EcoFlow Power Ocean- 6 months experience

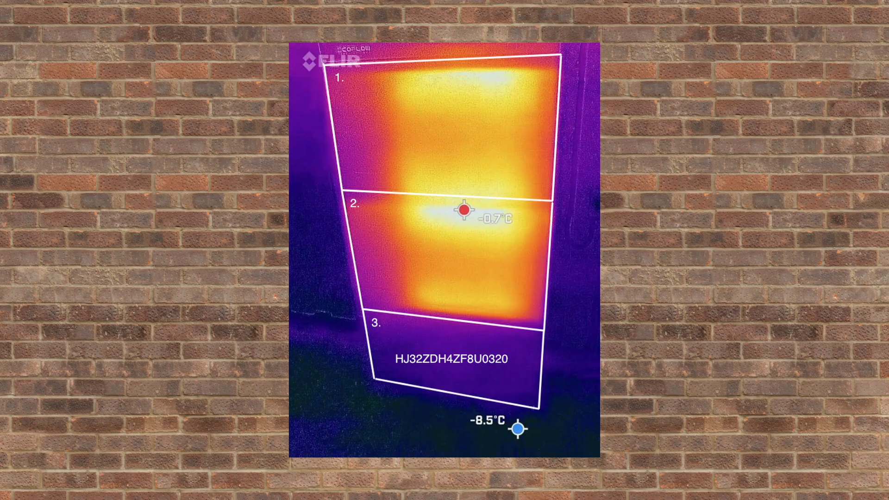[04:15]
Also one of the battery modules had to be replaced due to a faulty heating system but now it works as it should.